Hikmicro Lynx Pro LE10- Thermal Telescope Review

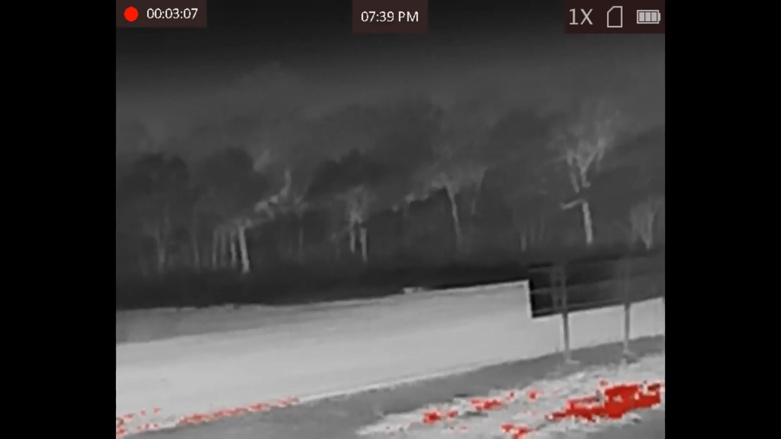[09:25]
So in the red hot we're in the red hot pellet now
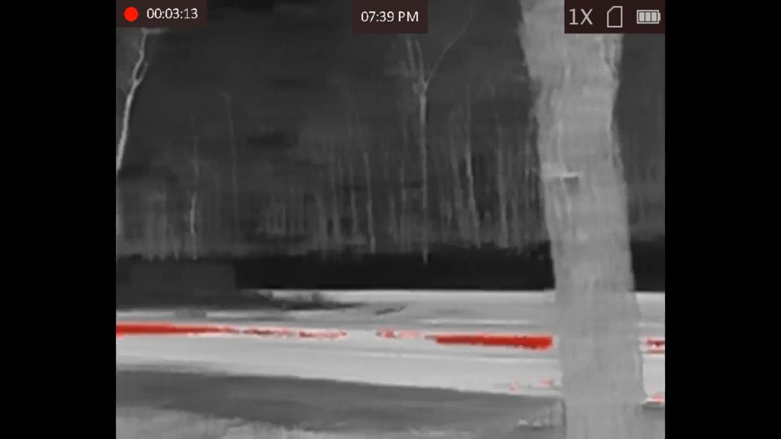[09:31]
this what I found and you'll see in the vehicle it shows up the undercarriage and the
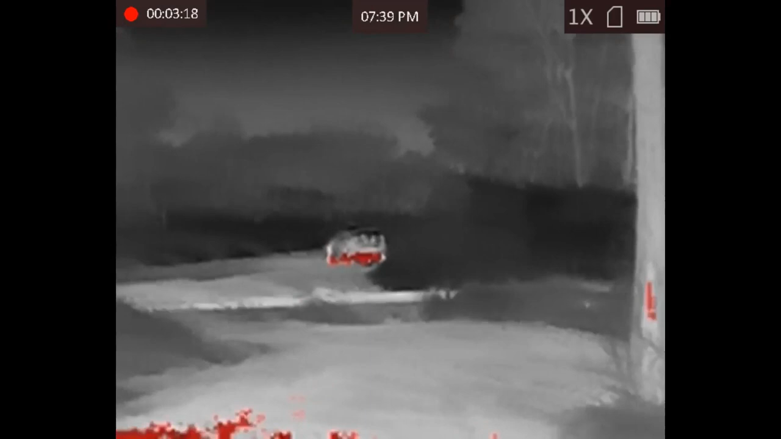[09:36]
wheels as heat but on what I found with a red hot pellet is that the further
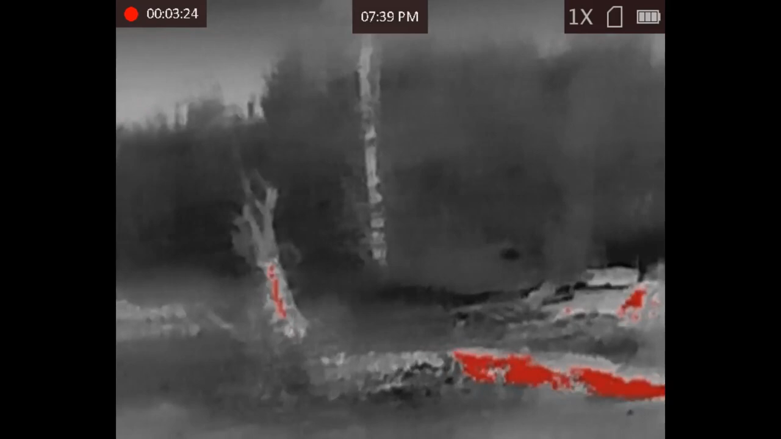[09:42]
the the object and the less heat it gives off which to
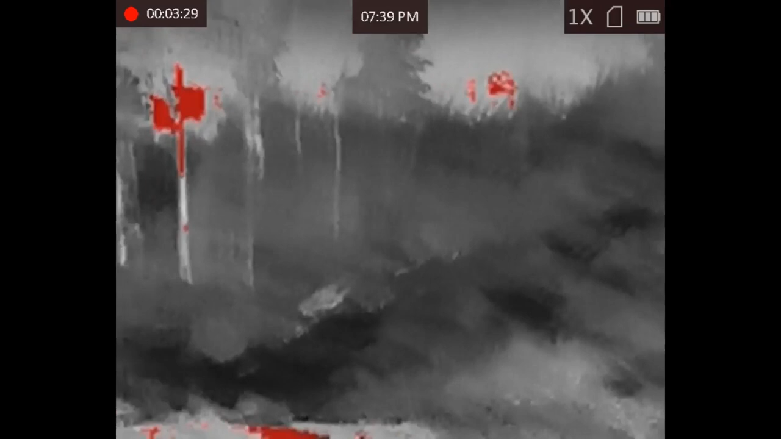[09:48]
a degree is common sense the less results you're going to get the
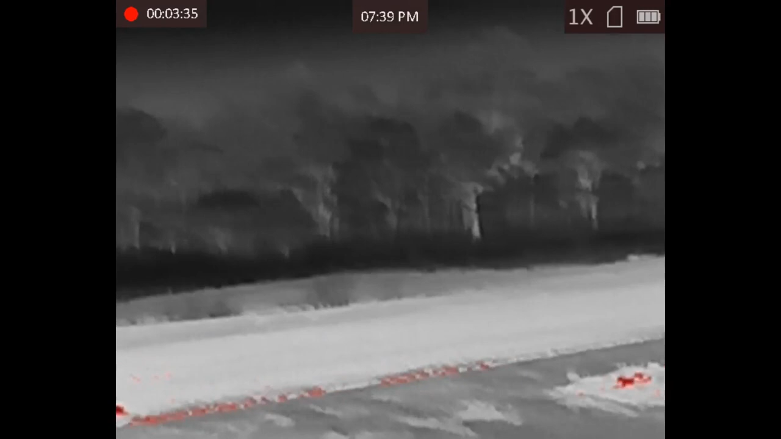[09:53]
more closer the the the object and in this palette
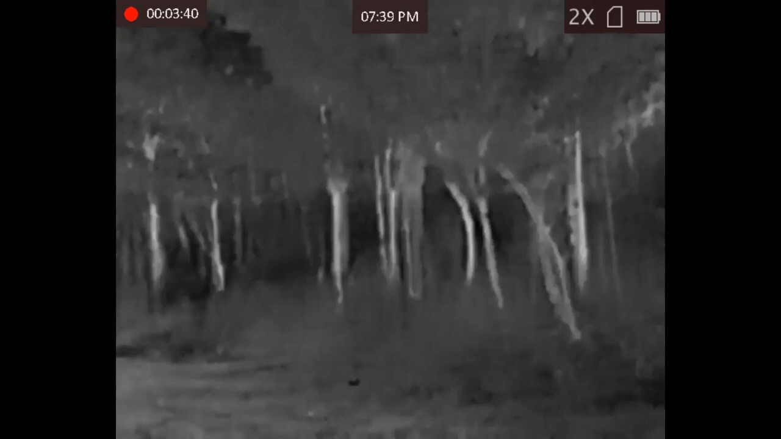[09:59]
the more red shows up.
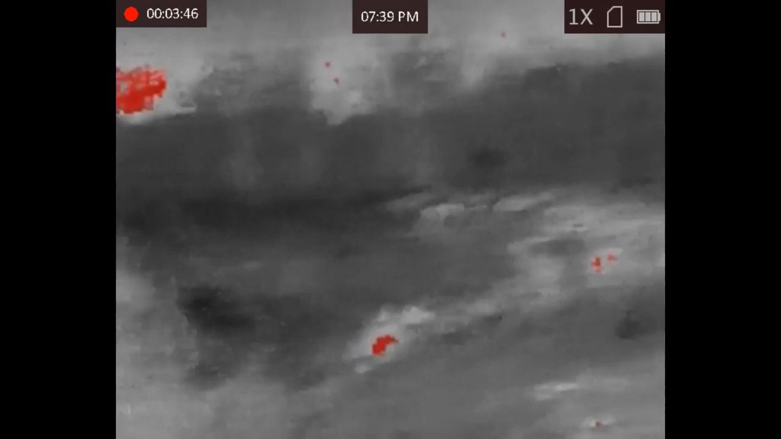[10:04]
I'll get into it a bit later but for me personally I found that the black hot and the white
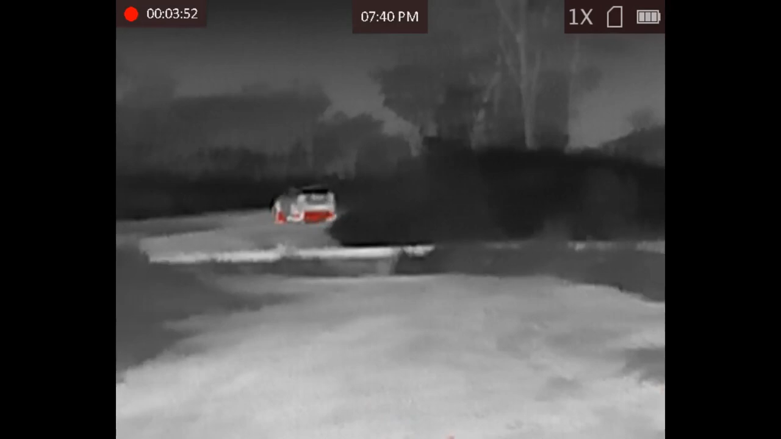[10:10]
hot pellets just seem to be the best overall in terms of short to long distance
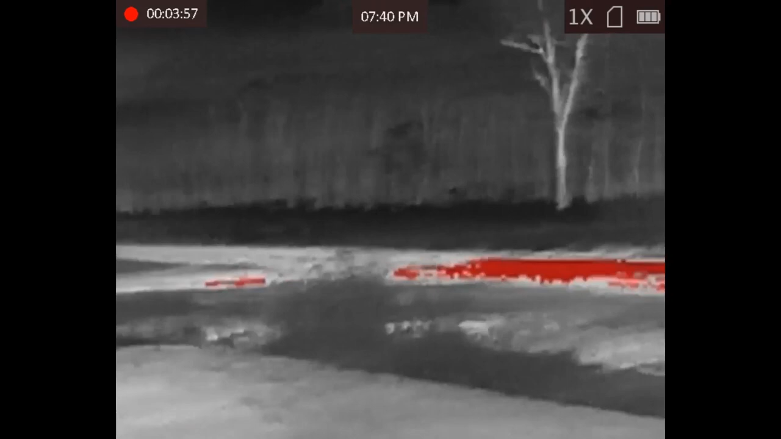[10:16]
and you'll see that more so in the next example I'll give of the park
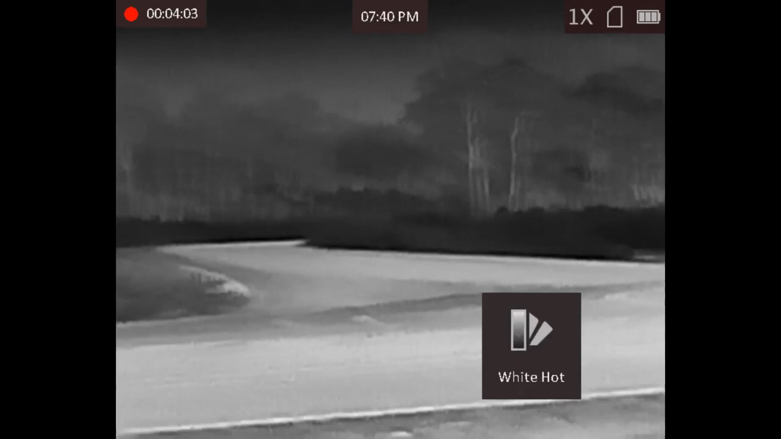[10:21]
when we relocate to the park but what we'll look at now or in a
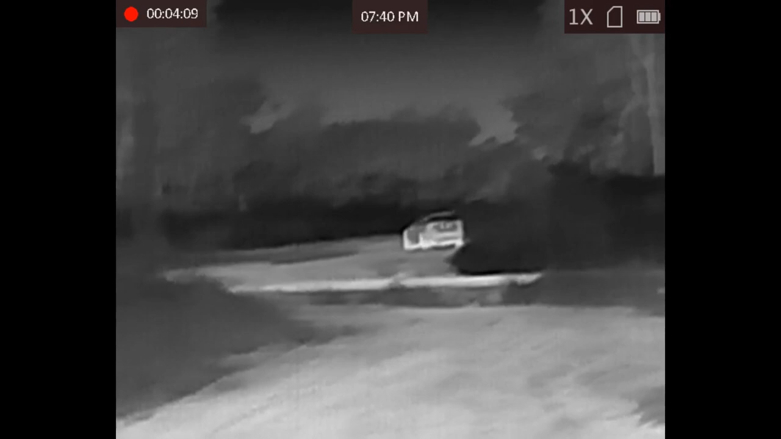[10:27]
few moments my family will jump out of the car and again so
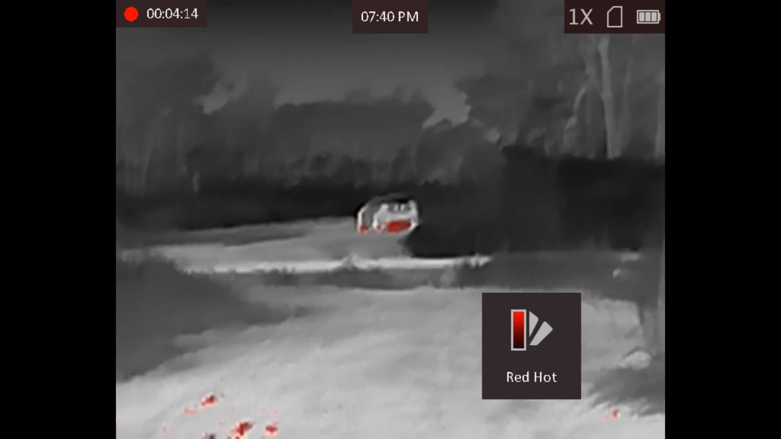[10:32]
keep in mind that vehicle was in the vicinity of 120 meters in complete
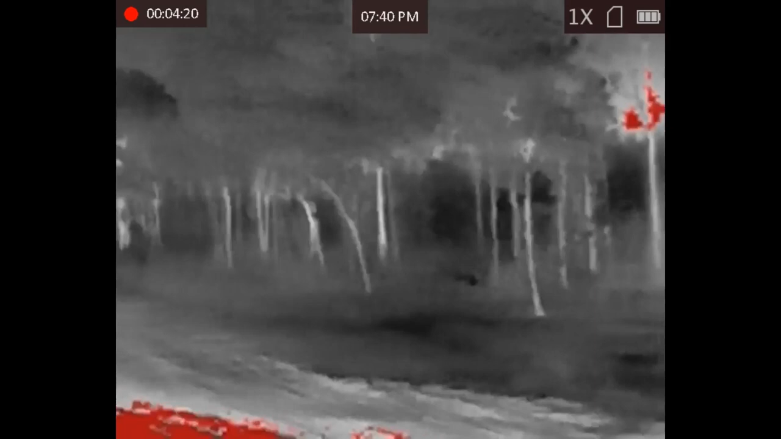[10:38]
and total darkness and again I emphasize on this very
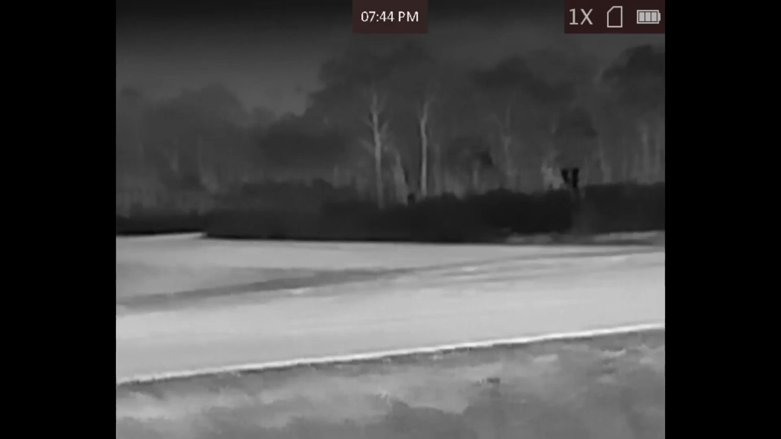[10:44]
remote and you just cannot see anything within a meter in front of you
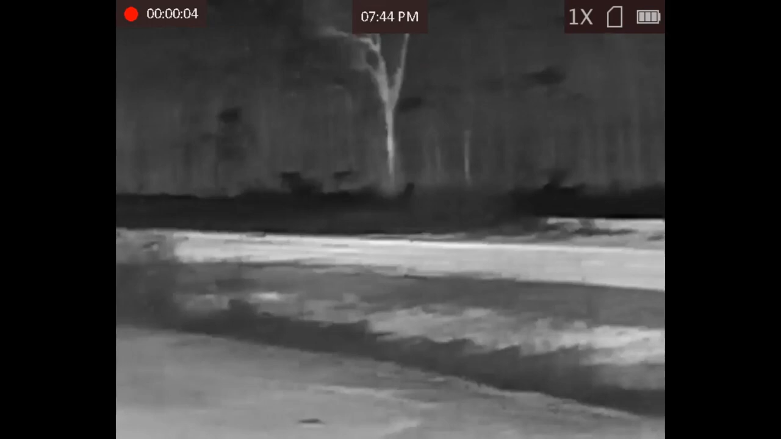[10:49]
so let's have a look and that's my family standing next to the car and we're
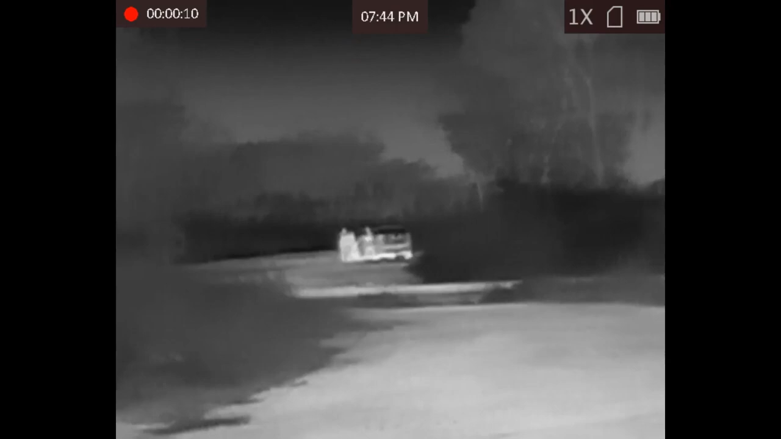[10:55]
in the white hot pellet you can easily make them out their silhouettes
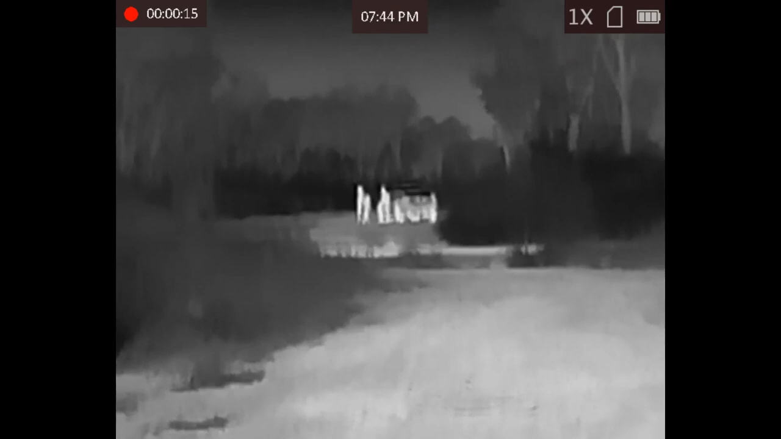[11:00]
so yeah from a perspective of
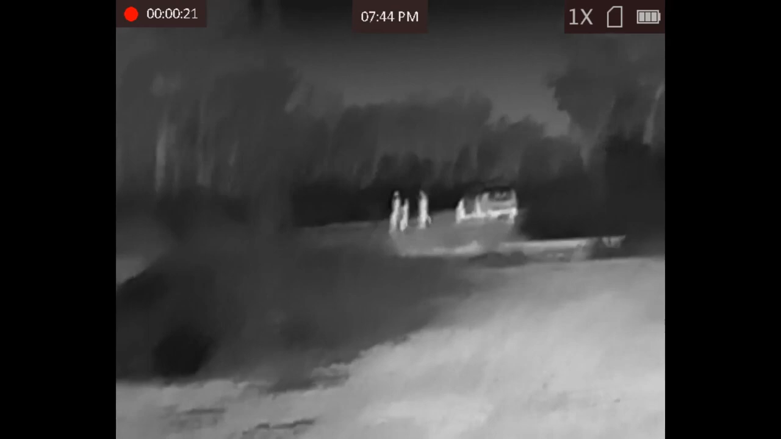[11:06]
what you're after in terms of distance and 120 meters complete
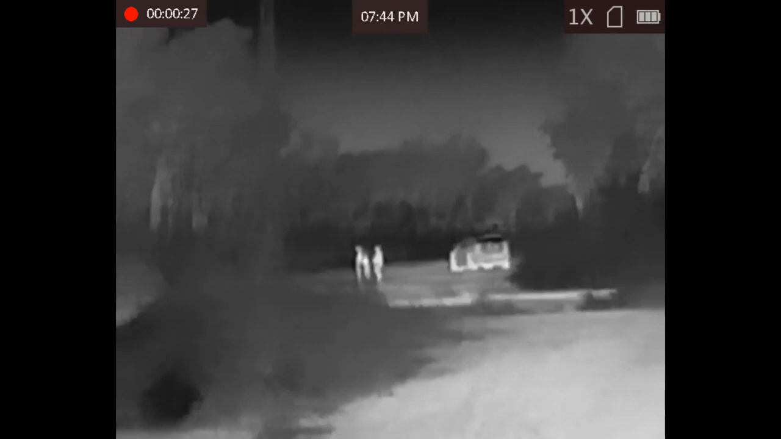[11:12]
darkness this device gets the job done
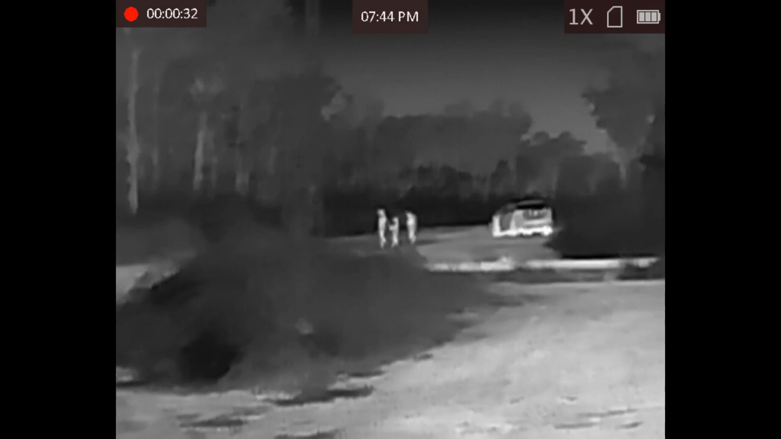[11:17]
easily gets the job done I'll cycle through the palette so we're in the black hot now and again they're showing
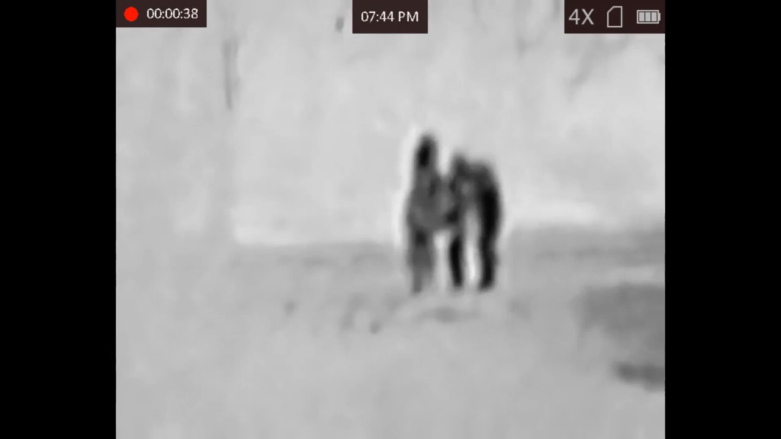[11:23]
up in black silhouettes you can easily make out a person walking
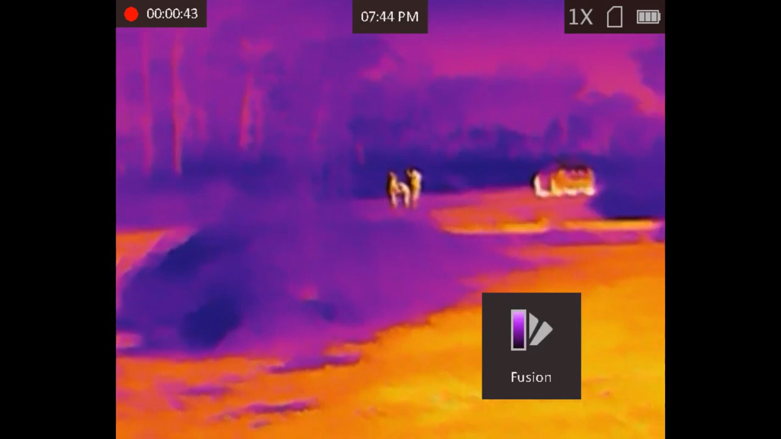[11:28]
and again infusion they come up in those colors when I switch
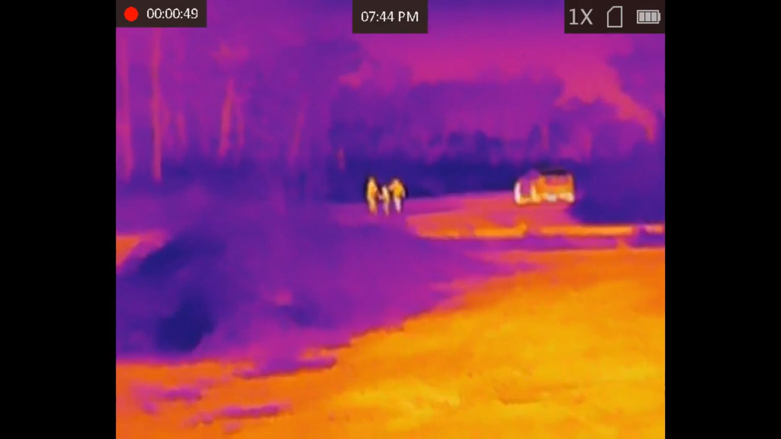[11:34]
to the red hot you'll notice that they don't give up out too much and I addressed this earlier
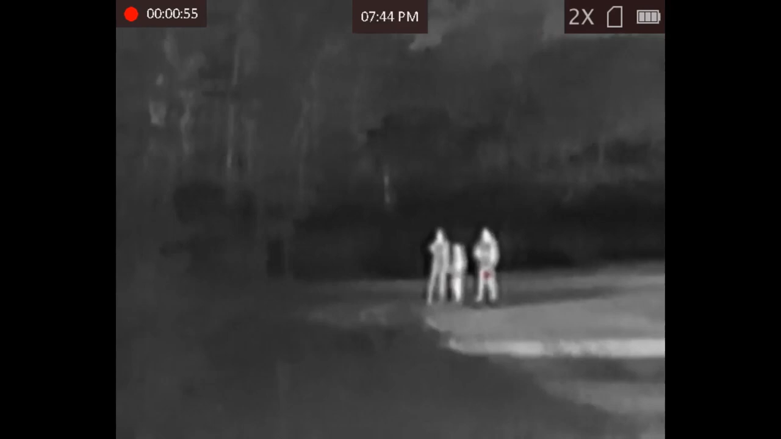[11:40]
but you can see there's intermittent heat signatures there and you can easily see the undercarriage of the car and again it comes down to circumstance location distance
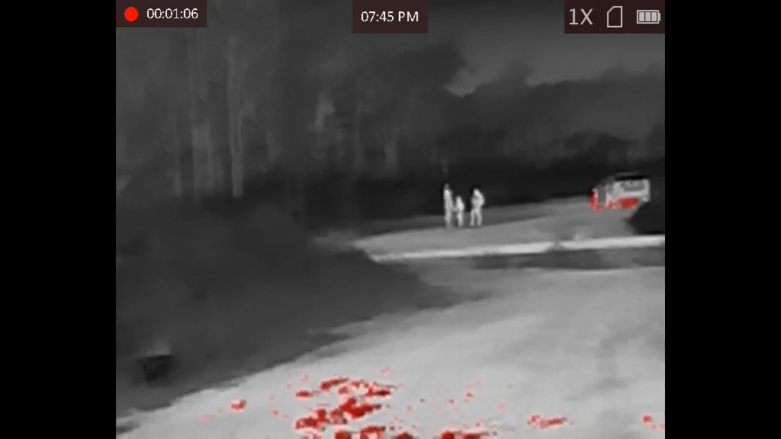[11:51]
what you're looking for and the purpose at
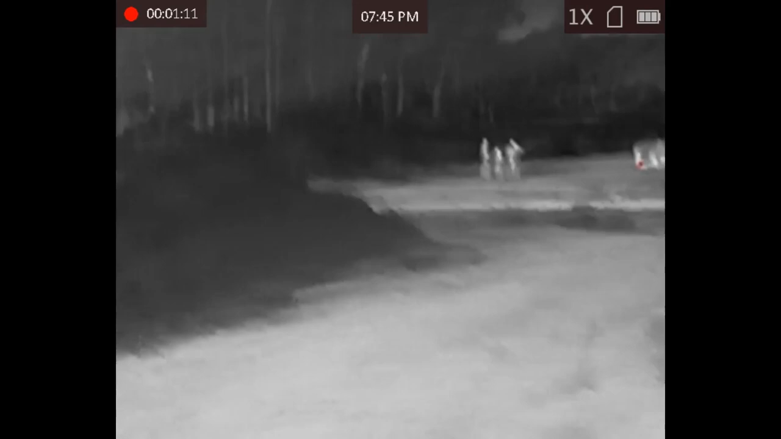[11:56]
the end of the day out of the four pallets no matter in what situation you're
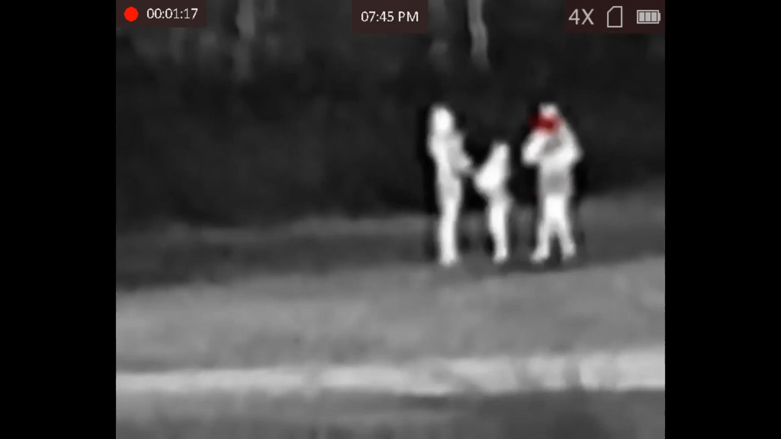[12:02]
in I can confidently say with this device you're going to identify a heat signature of the target object through one of the four pallets that's
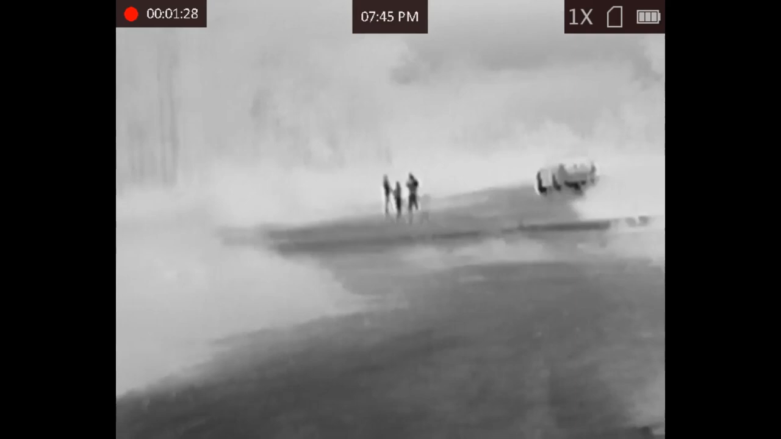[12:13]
taking into consideration a few variables in regards to the object being